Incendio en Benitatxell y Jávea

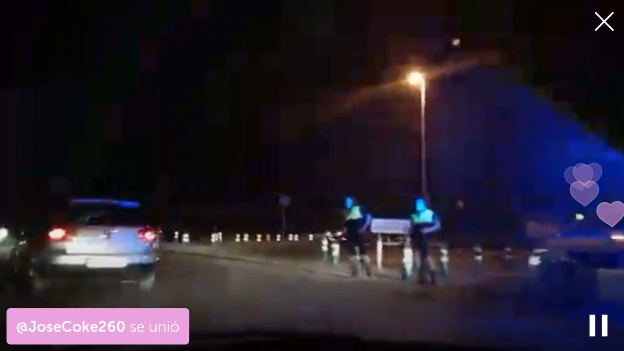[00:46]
¿cómo se llama? Por Facebook.
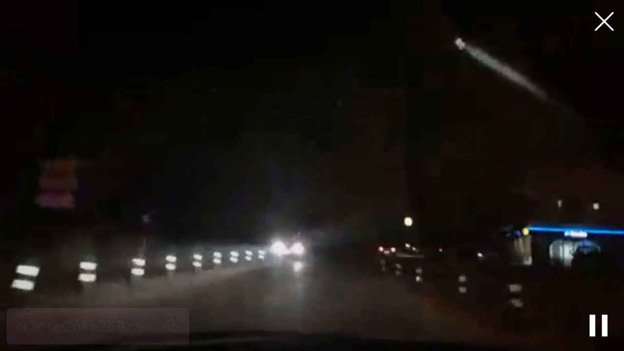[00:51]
Salvo lo que está sacando Xavi al día por Facebook. Está lleno de ceniza. Madre mía. Endenia, ya ves. Madre mía.